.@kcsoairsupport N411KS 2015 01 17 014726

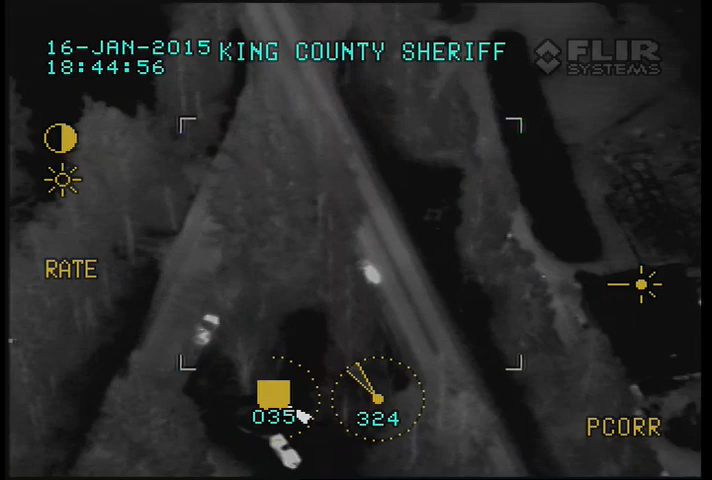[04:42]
2F, ask the helicopter how the perimeter looks and in what direction we could use another cart.
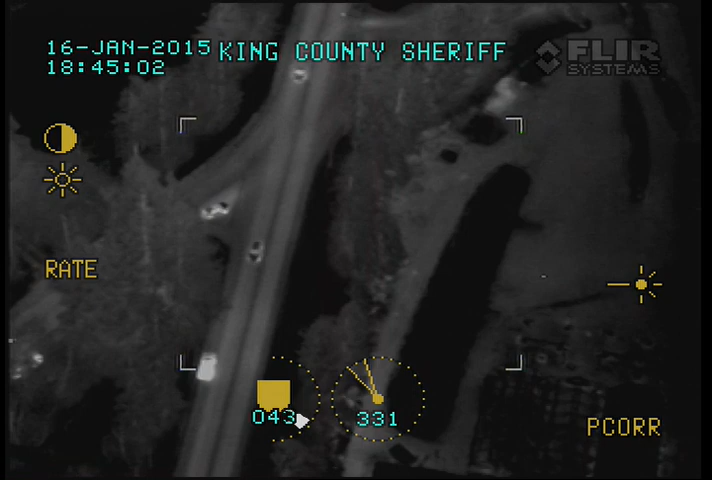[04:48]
Alright, we already want to hang on. I'm watching a guy who I think is watching you trying to decide if I want to tell you about him. Okay, I've got perimeter spots at Auburn Black Diamond 180,
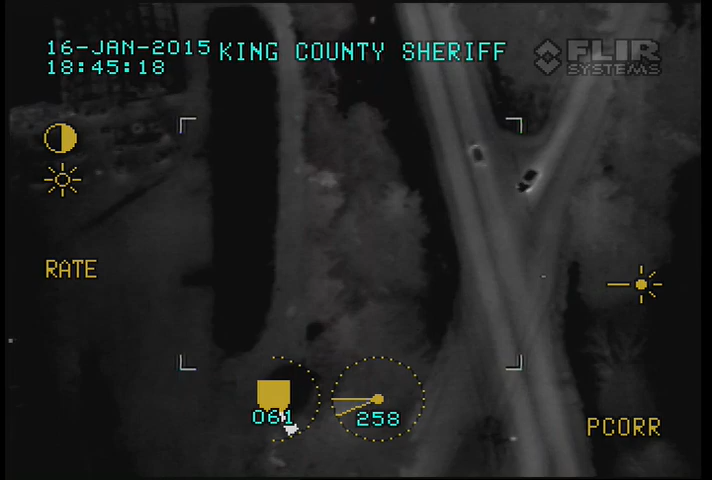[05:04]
Kent Black Diamond Southeast 317, Thomas and Southeast 315, Auburn Black Diamond and 188 if anybody can advise more.
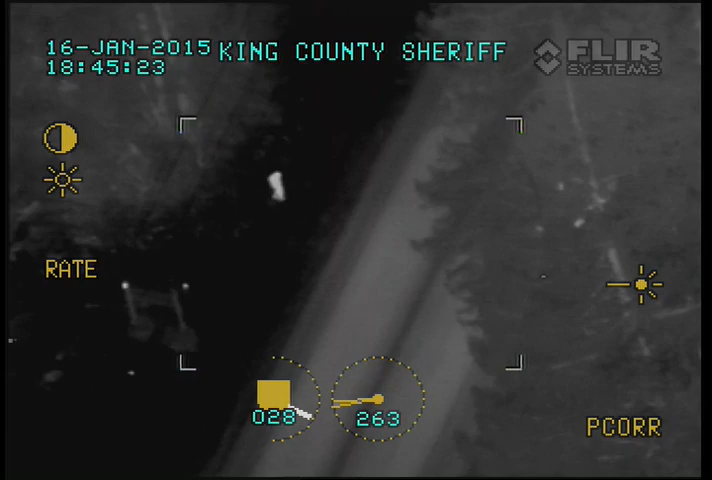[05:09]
Okay, hold that thought. The helicopter has news for us and then they can help us with that. Yeah, you've got a looky-loo that's actually across the street there on the Kent Black Diamond.
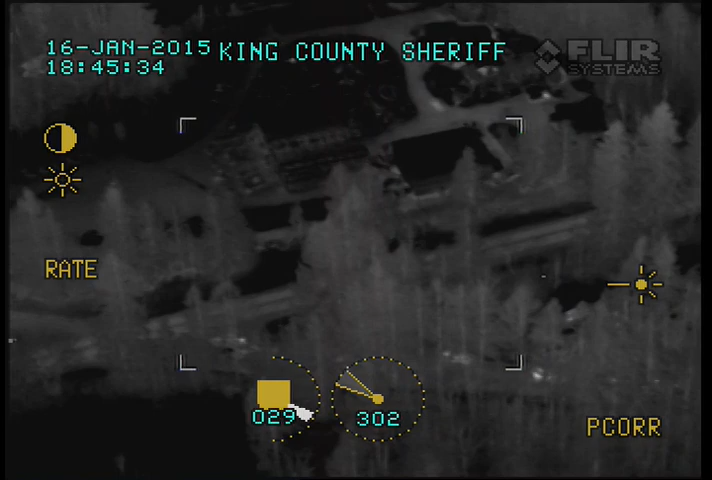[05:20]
He was kind of earlier looking like he was hiding but now I think he's just out watching the show.
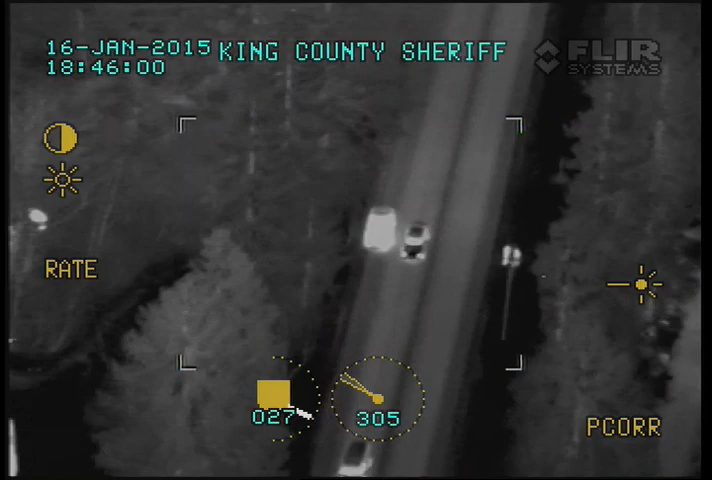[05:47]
Yeah, there was just a guy that was right across the street, just standing there kind of watching.
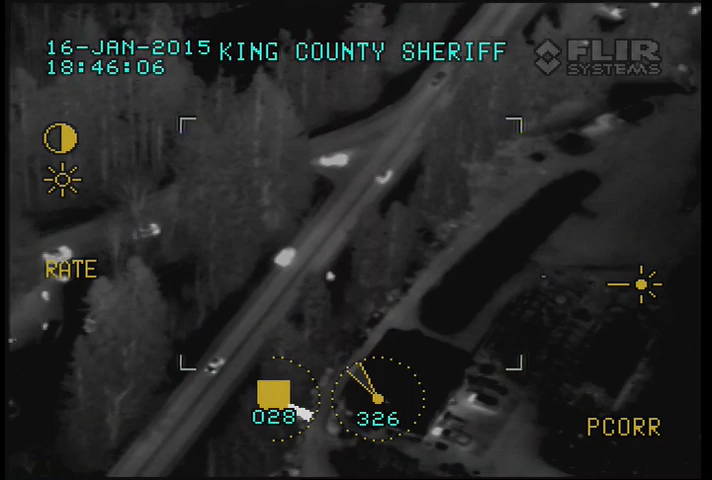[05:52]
He's walking around this commercial yard that's south of you.
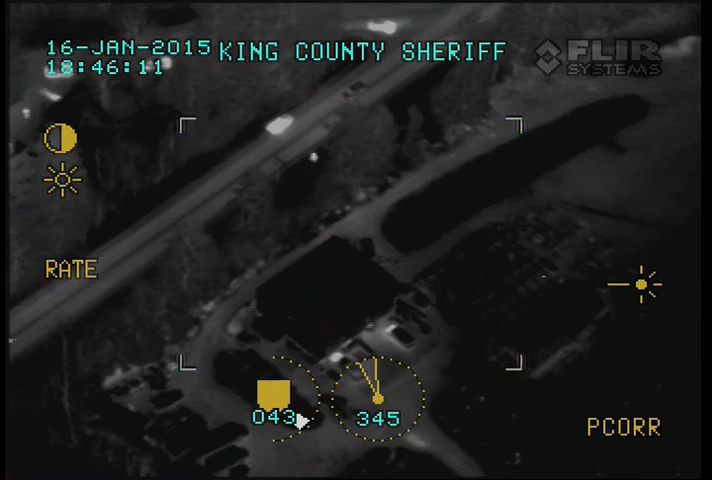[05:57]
Like I said, he looked like he probably lives here, he was out having a cigarette and sort of walking towards you.
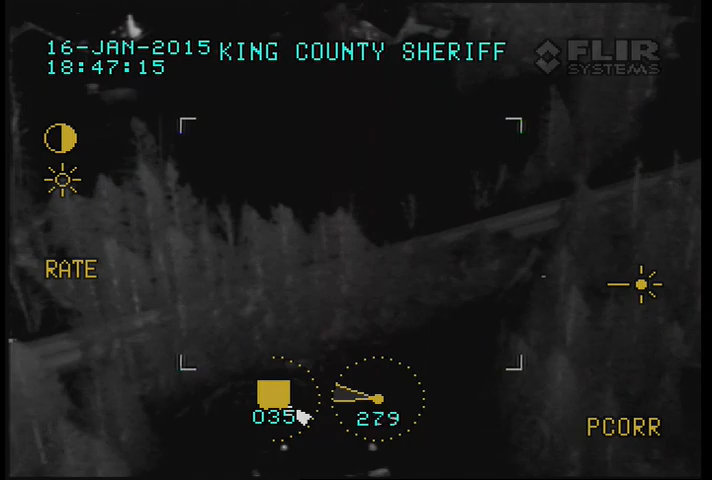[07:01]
I don't see a unit on the Kent Black Diamond to the west.